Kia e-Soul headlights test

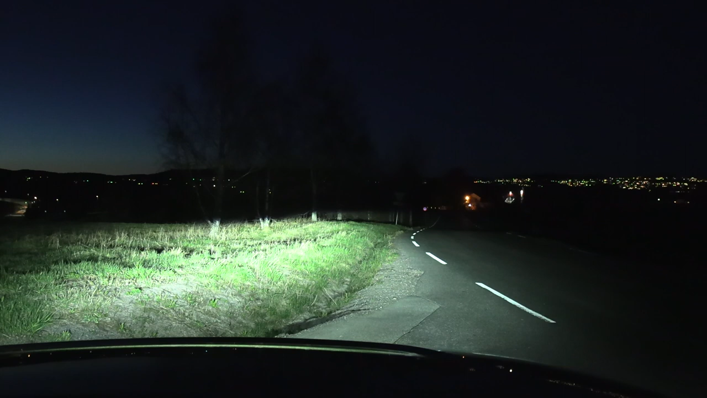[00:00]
Yo, what's up? We are now sitting in the Kia eSoul and in this video we're gonna test the headlights. So, it's actually four minutes past 11 now and we still have some, oh shiii, it's a bit, haven't adjusted the camera, I think there-ish, we're good, right? Yeah, all right, let's go. So, we're gonna test the headlights on this Kia eSoul,
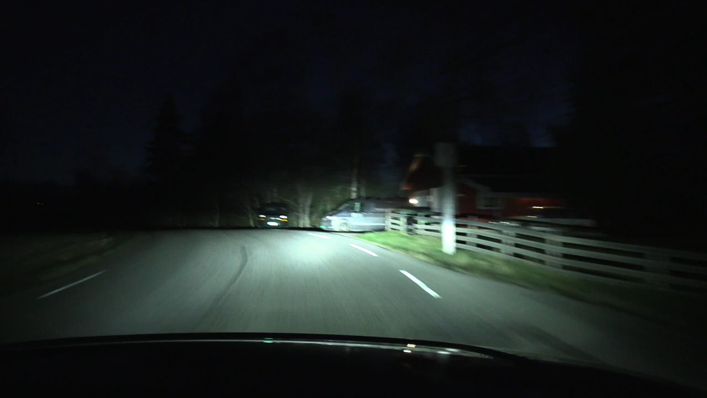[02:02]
and then if you go on down here, all right, how is this one, uh, the, the high beam gives a little bit only, yeah, so, if there was a moose by the road, you wouldn't see it until it's almost too late, so, wait, have I not adjusted it correctly, still, let me just check here, I think that's fine, that's fine, okay, it's always hard to adjust it, maybe I need, like, a reference, but, okay, let me see, now, let's try in the, in the forest here,
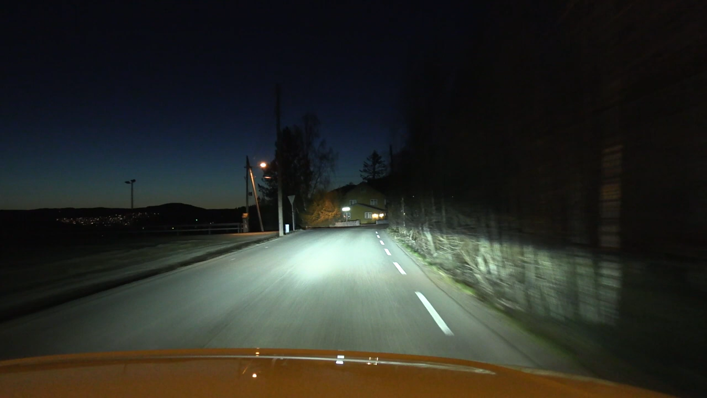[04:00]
uh, I guess if I come here at midnight, it should be completely dark, well, that's, I guess that's the advantage of, uh, around here, living in Oslo, because if I live in Bode or Finnmark, then it would be impossible to test headlights in the summer, like, from, from May, or actually, yeah, from roughly May until, uh, September, then no headlight test, okay, let me see,
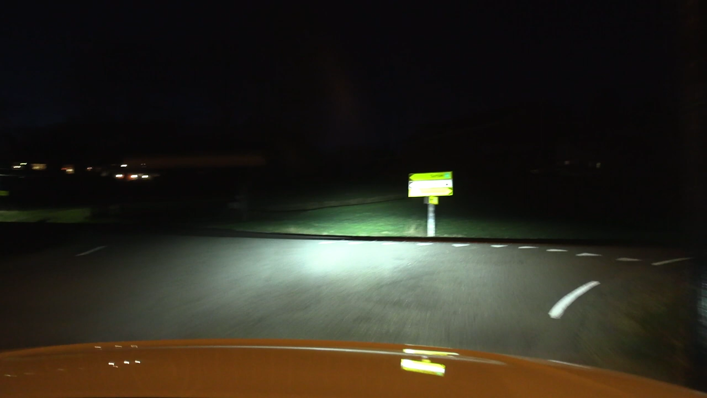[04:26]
let me do the farm inspection, yeah, okay, yeah, you see,
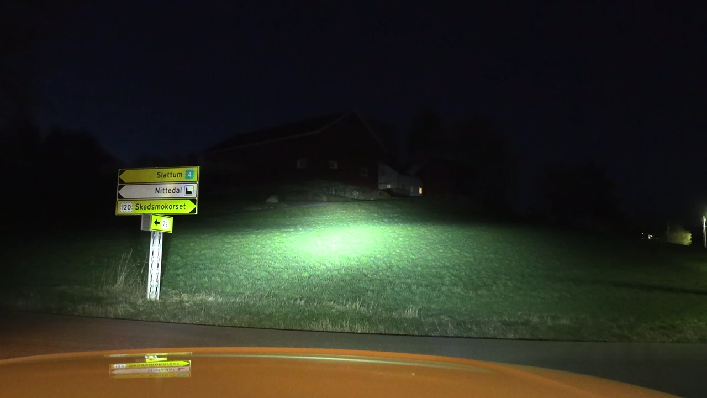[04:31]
poor spread, uh, just to give, I'm gonna turn it all over there, those guys on the farm, they don't even see me, they'll be like, huh, what is that, a flashlight, uh, we see now, let me see, how, how is the turning circle then, ah, yeah, yeah, it's a small car, see, huh, huh, okay, all right, now, let's go the other way around, so, it's, uh, somewhat important to go this direction, because, now, we see, we don't have that light, there is some clouds, also, towards Oslo, so, now, we're heading south,